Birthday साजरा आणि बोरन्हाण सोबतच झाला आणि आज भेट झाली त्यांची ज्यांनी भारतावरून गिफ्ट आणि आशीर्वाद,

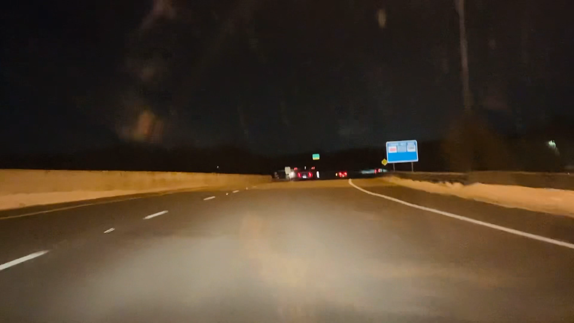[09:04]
आणि हायवेवर थोडाही स्नो नाही आहे, साईडला दिसत आहे थोडाही म्हणायला काय।